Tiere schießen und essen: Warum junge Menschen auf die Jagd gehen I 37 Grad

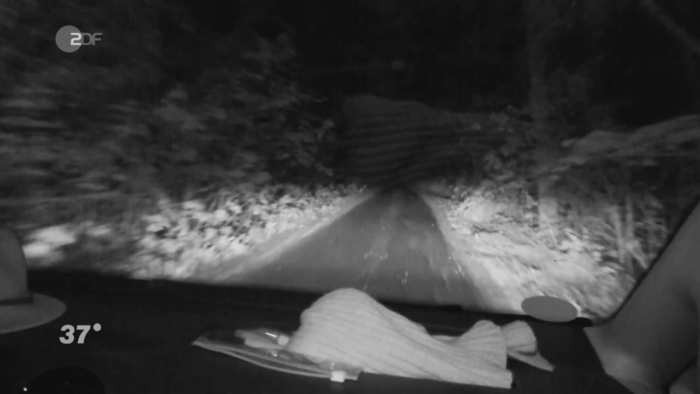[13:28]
Halb vier Uhr am Morgen, lange vor Sonnenaufgang. Jule geht auf die Bockjagd.
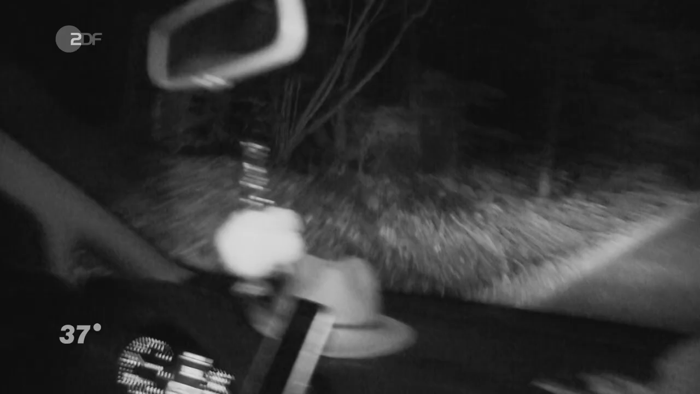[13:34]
Die 30-Jährige ist dafür in ihre Heimat nach Thüringen gereist. Im Infrarotlicht unserer Kamera schleicht sie sich zum Hochsitz. Meine Oma hat früher immer gesagt, es gibt keinen sicheren Ort als den Wald.